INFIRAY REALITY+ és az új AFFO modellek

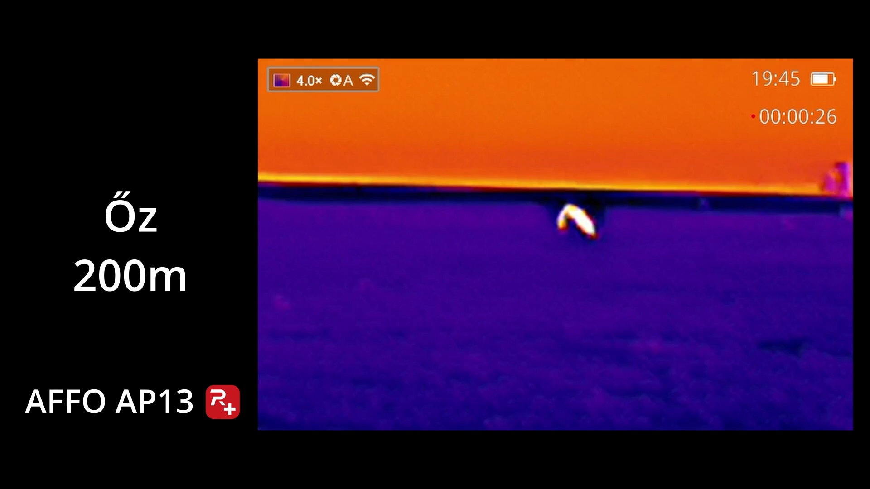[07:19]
Teljesen más élmény az AI-val a hőkamerázás. Ezekkel a mini felbontású belépő modellekkel csodát művelt,
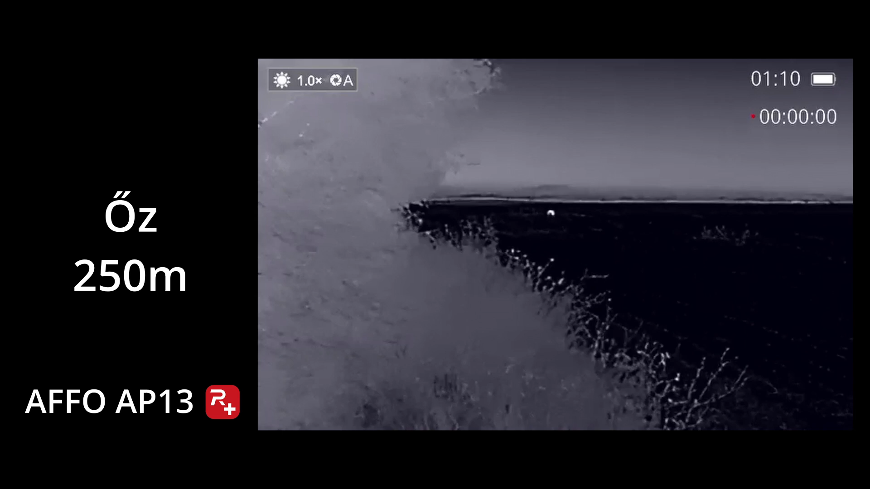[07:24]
főleg a nagyobbikkal, de nyilván a világot nem váltja meg. Egyelőre. Vajon milyen lesz a nagyobb felbontású középkategóriás hőkamerákkal, és vajon idővel megkapják-e majd a nagy felbontású prémium modellek is? Meglátjuk.